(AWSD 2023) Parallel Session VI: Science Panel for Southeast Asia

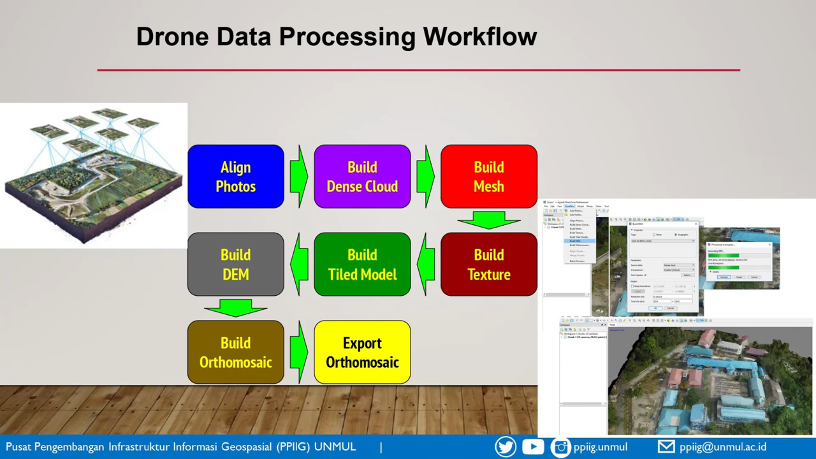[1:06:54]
And it's also supported by the easiest processing workflows, as you can see in the image. With the several clicks, you already got your image that you need.
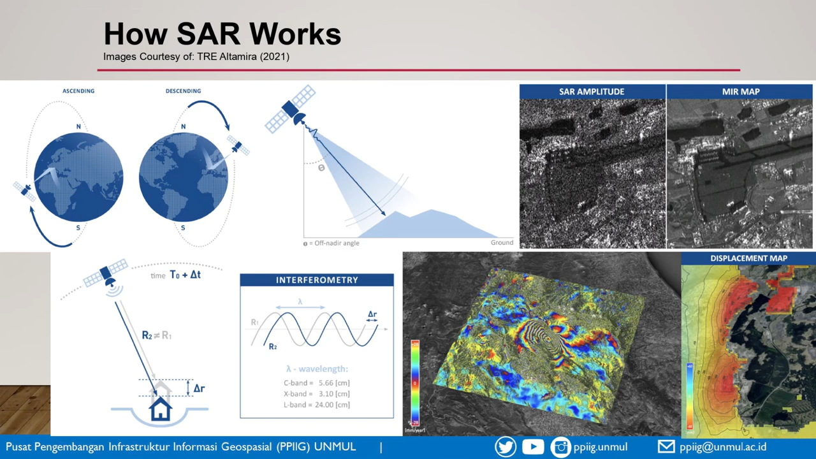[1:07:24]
And as you can see here, how to interpret the image is much different. But the type of the information is also different because the active remote sensing can sense the